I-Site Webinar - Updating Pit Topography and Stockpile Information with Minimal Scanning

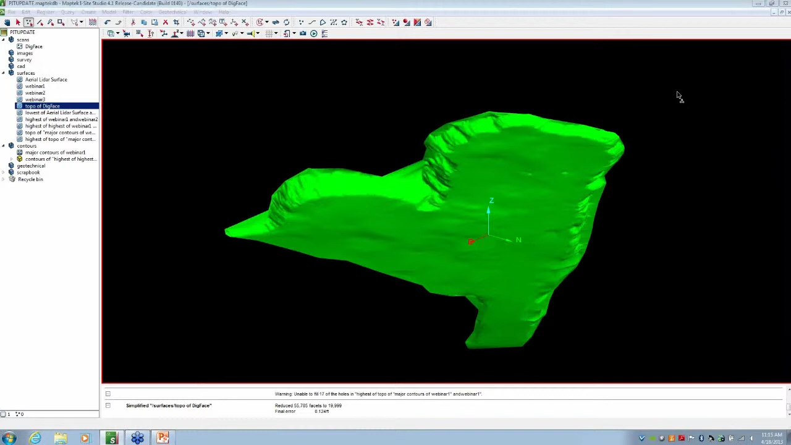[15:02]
I have found that DXF is the most format friendly, but that being said, that's going to create some larger file sizes. DXFs aren't necessarily known for being great and compact. So another tool that you can use for making those smaller, you can export it as a DWG.
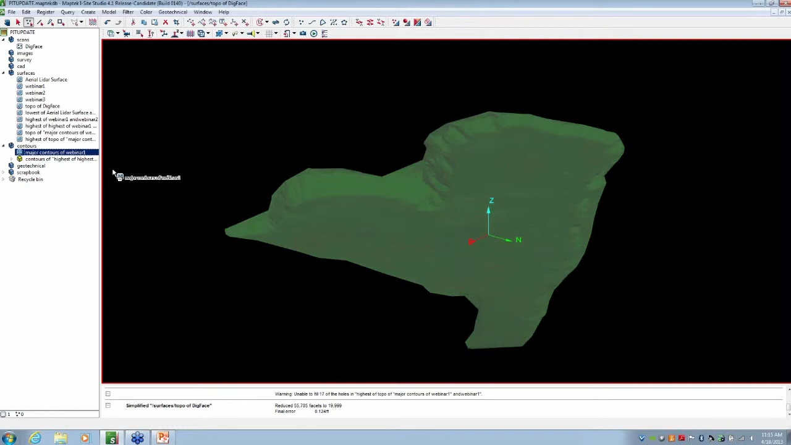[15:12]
You can also, you know,
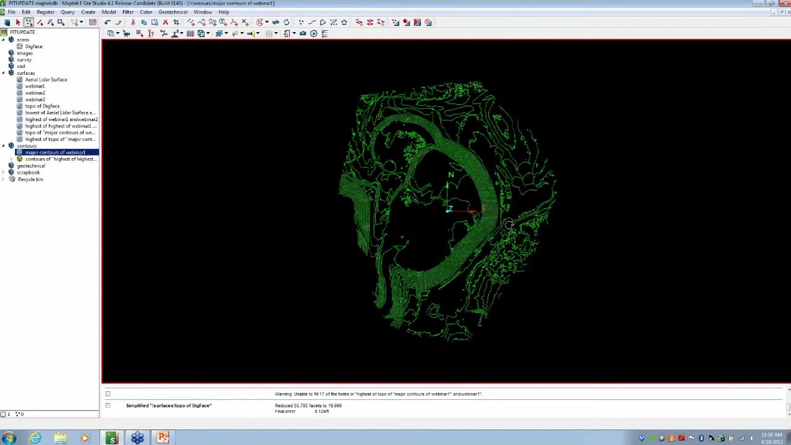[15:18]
limit your contours to, you know, maybe instead of having 1 foot, you could crank them up to 5 foot.
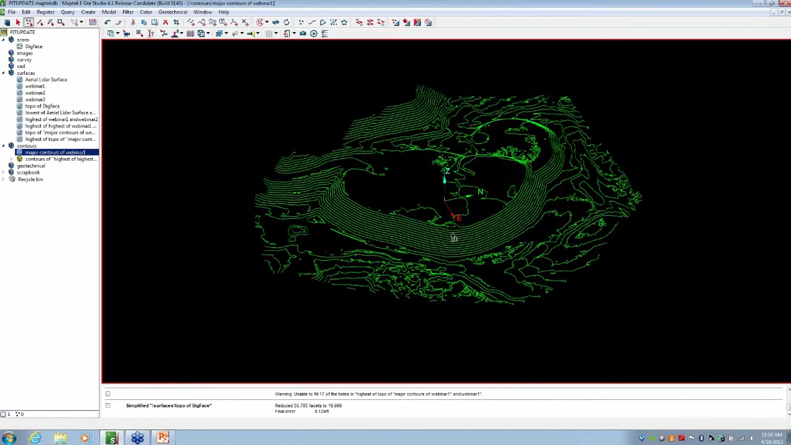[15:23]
Or if you find that they're just too detailed, again, we've got some simplification tools, so we can actually smooth lines.
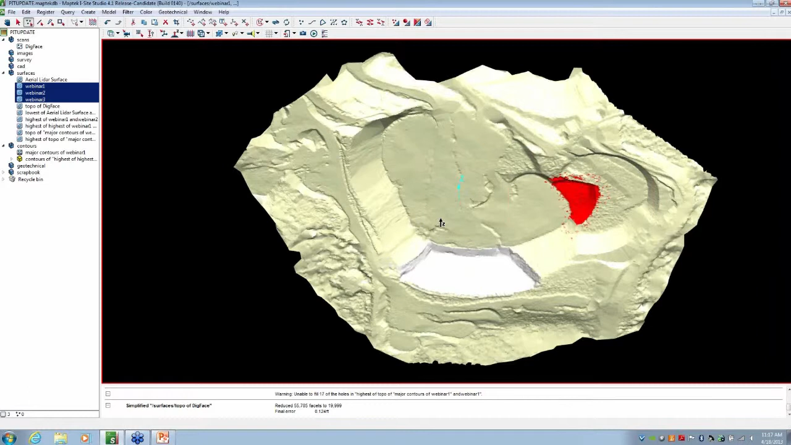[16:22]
There's the one, there's the other. Let's go ahead and see if we can create a combination surface out of all of these. It's a really good question. I could see where that would be useful depending on if a dump or a dig face or a pit is being
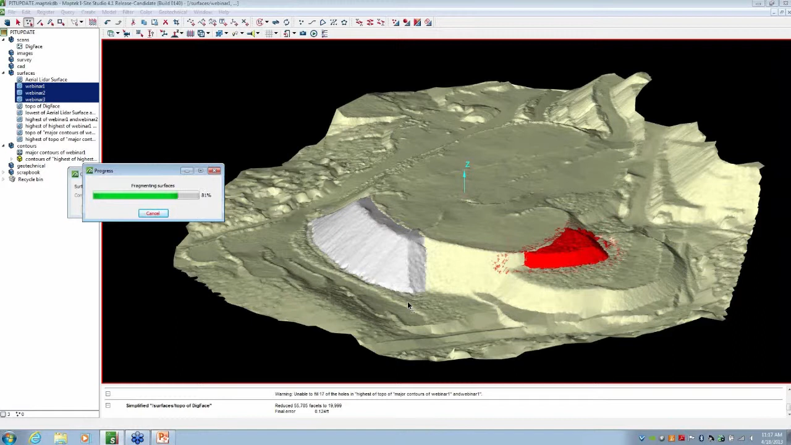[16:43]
changed on different areas, if you've got multiple pieces of equipment working. And it looks like it was able to do that. Yes, you can. You can throw in multiple triangulations and update it in more than one area at the same time.
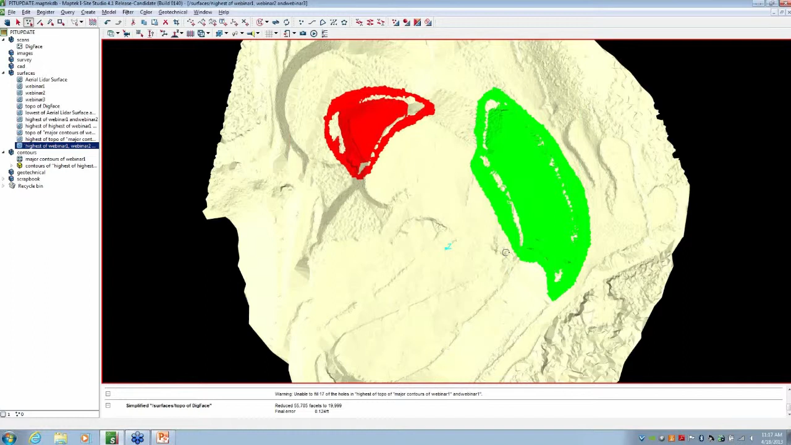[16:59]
Great. Okay, here's another one. Is cloud point data processing all done on the PC?
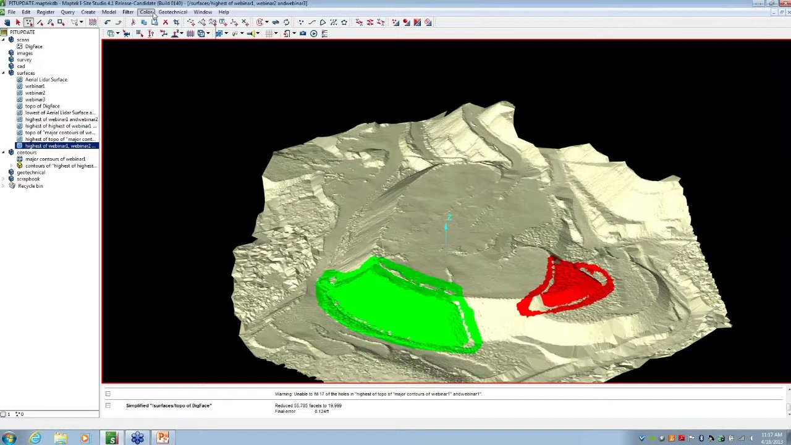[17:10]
And then parentheses, it says client side. I'm going to try to answer that the best I can. I'm not sure I quite understand the question. So there is a field aspect to the point cloud data. My personal experience has been with our EyeSight scanner, and that is all done on the PC. It comes in there's it's not already in
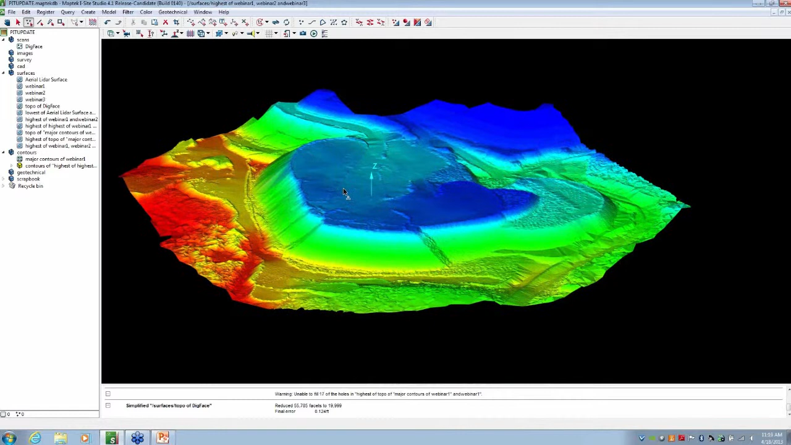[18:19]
So I think if I'm answering that one properly, we've got this surface right here. I can go ahead and create some contours. We'll just go ahead and use 5 foot contours.
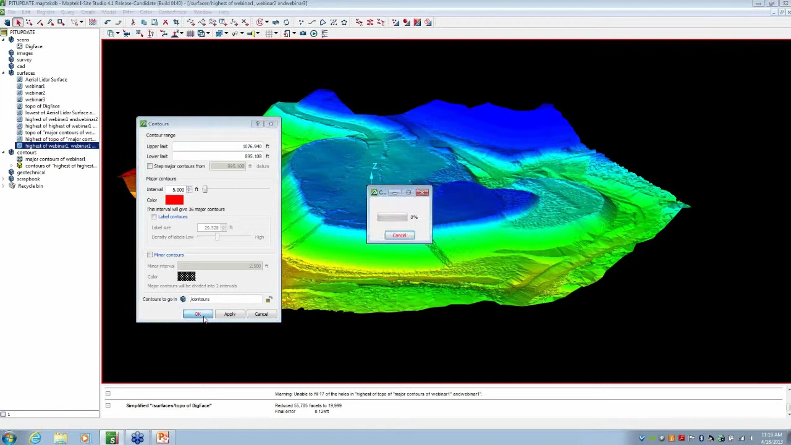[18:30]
That'll be fine. I'll hide that. And then our original contours didn't have the these lifts added to it. So you can kind of see two different sets of contours from two different surfaces overlapping.
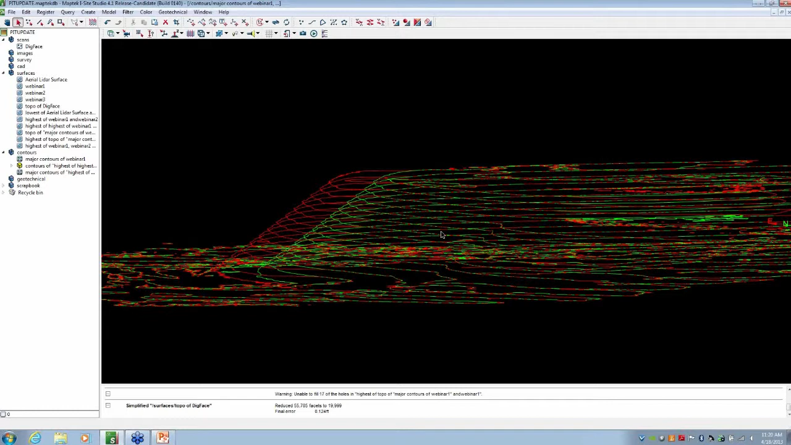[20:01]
Last question that I have here is, can you export a TIN file out of EyeSight? Yes, you can. So a 10 file, I'm assuming that's in reference to, we call them triangulations, some people call them surfaces, some people call them 10s, but basically it's, and I'll go ahead and bring one of them in here.
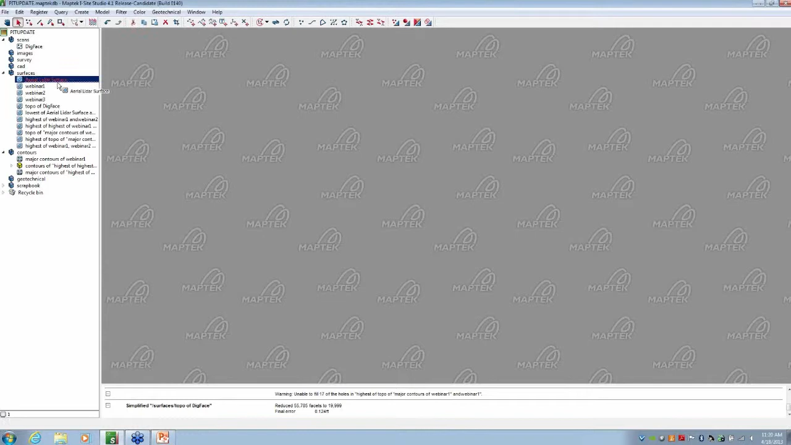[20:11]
If they're actually referring to a specific format as a .tin,
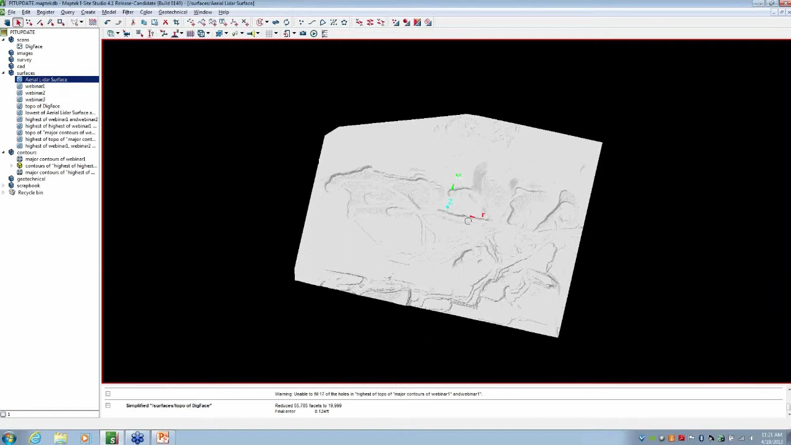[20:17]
I'm not sure I'm familiar with that, but you can take this,
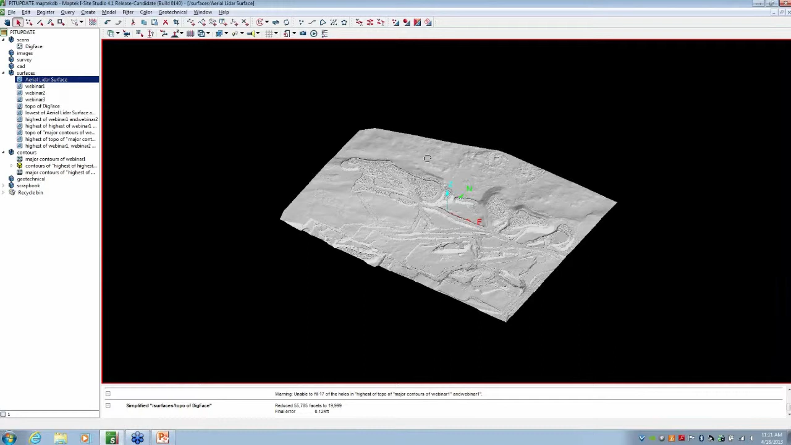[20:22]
whether you refer to it as a tin or a surface or a triangulation, and export these out as any one of these versions right here. So obviously an OOT, pretty usable file, goes right into Vulkan, DWG, DXB, DXF, any of the options that you see right here on the screen. She did add, yes, a .tin file.